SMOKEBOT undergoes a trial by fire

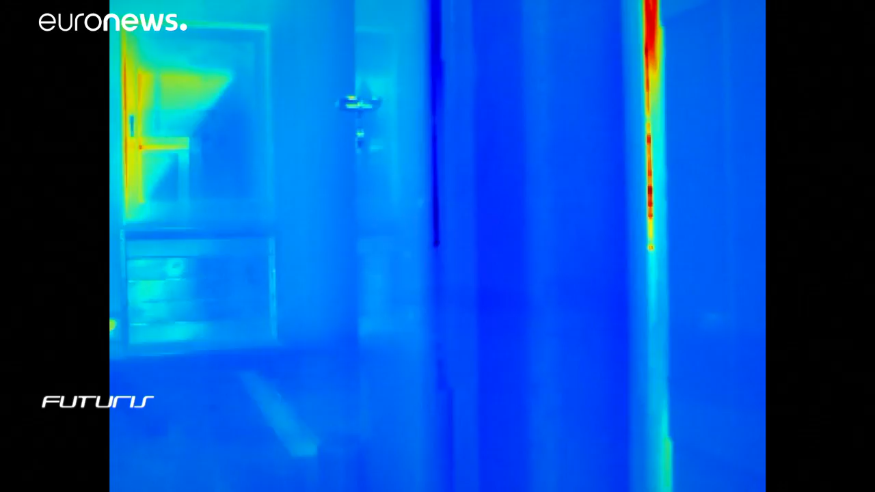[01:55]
This is why the system collects a lot of information, which,